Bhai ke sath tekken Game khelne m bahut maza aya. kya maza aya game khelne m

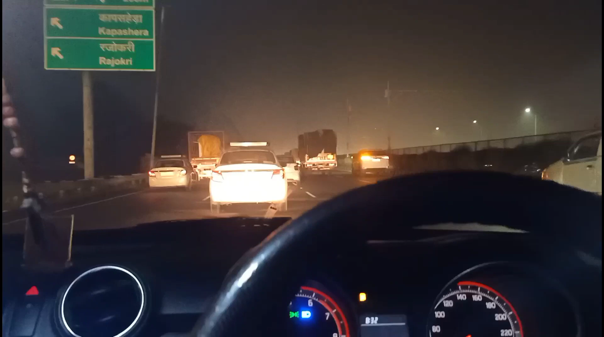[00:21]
सब तो मुझे लेट लेना है आप से ट्रक और गड्रेस आ रहे हैं और मैं एक ब्लोग बना रहा हूं कि तो मैं आप यह तो सिदा सिदा यह राजस्तान की और जाती है यह लाई वे इसमें मुझे लेट जाना है